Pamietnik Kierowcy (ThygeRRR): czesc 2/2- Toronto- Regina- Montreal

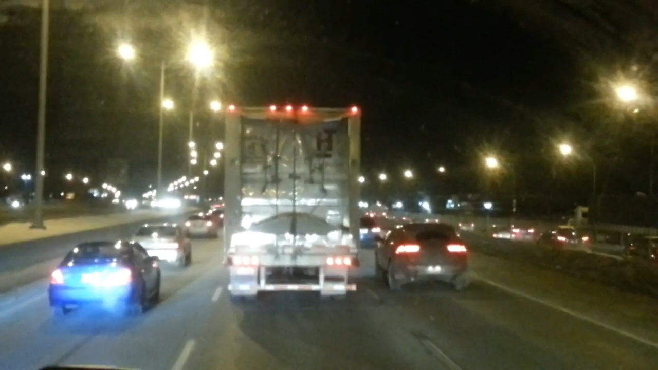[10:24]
Nie wiem czy to widać na tym wideo... Które mają takie jakby przedłużenie... To chodzi... Żeby ta przyczepa była bardziej opływowa... Cholera wie jak ten... Jak to wszystko działa... O... Tu jakieś kurde... Ma linki... Nie linki... Jak on drzwi otwiera... To nie wiem gdzie te kurde... Te... Te panele idą niby... Ale... Rzadko widać takie przyczepy... Ale mówię... To niby... Przyszłość przyczep...